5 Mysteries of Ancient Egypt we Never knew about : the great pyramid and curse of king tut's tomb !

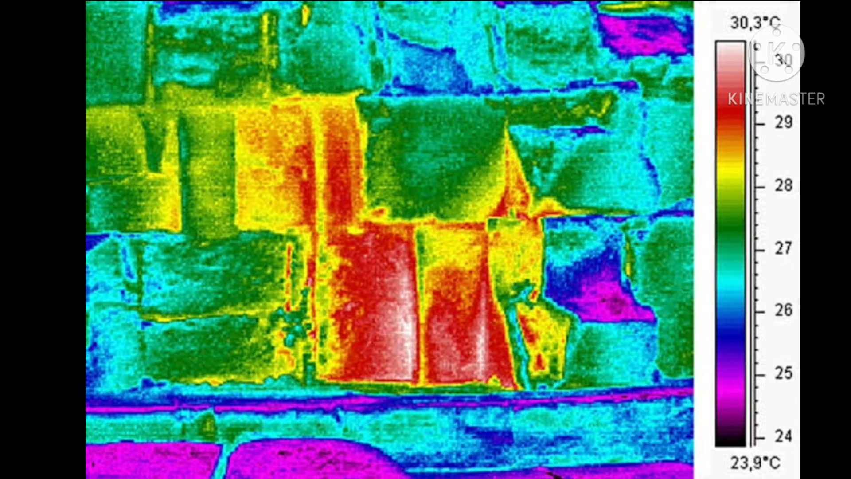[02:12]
On screen: scale top 30.3°C, scale bottom 23.9°C
hollows underneath the Great Pyramid, as well as near the top of it.